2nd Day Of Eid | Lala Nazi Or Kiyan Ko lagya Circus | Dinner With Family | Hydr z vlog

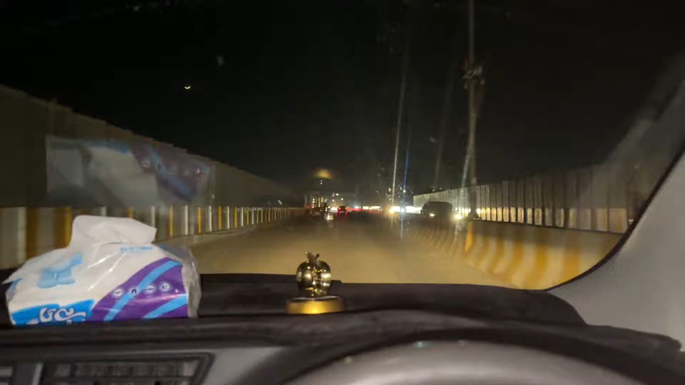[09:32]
यार अभी फैमिली वालों को ले जा रहा हूँ हजारा टाउन, और सामने आप लोग देख सकते हो मून बहुत ही खूबसूरत।